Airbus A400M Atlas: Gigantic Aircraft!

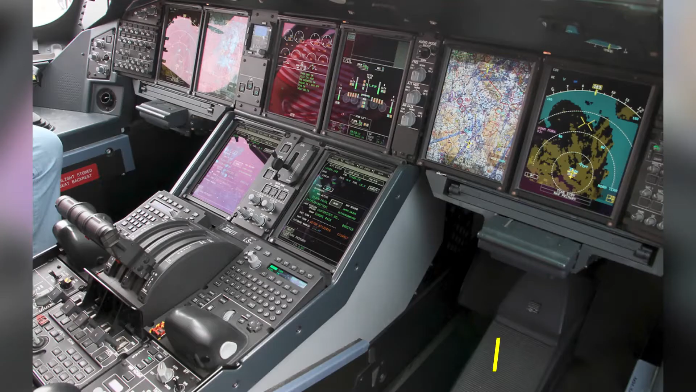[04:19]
The avionics include cockpit control and display system with nine 6-in-2 displays and digital head-up displays that feature liquid crystal display,